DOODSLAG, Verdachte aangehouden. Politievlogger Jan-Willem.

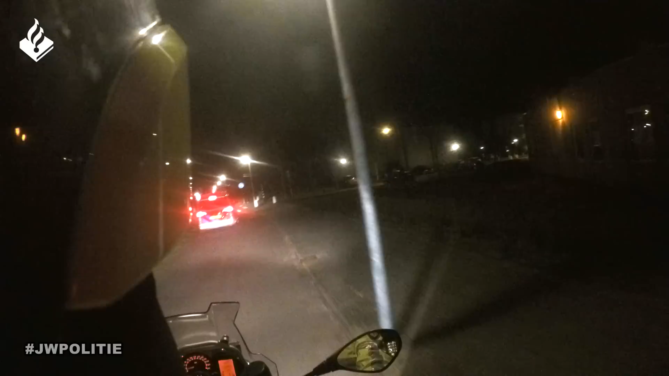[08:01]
Die zouden mogelijk voor overlast veroorzaken, schreeuwen en dingen mogelijk vernielen. Nou, met een aantal collega's gaan we ter plaatse en rijden we op.
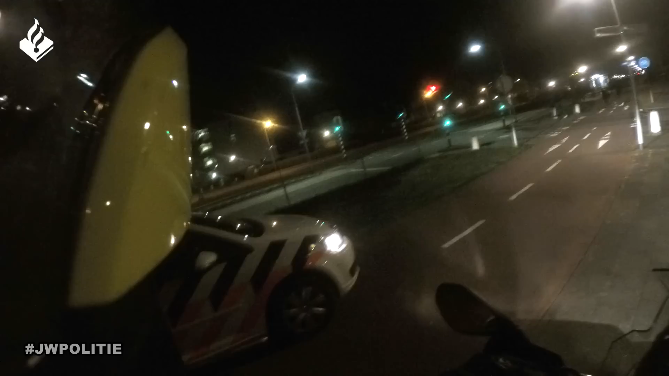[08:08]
Nou, eigenlijk bij het zien van de politie zien we dat de groep zich verplaatst aan de bushalte. En een aantal minuten later zal de hele groep zich ook verplaatsen. Ja. We kunnen verder ook geen overlast constateren of vernielingen, dus dat houdt verder op.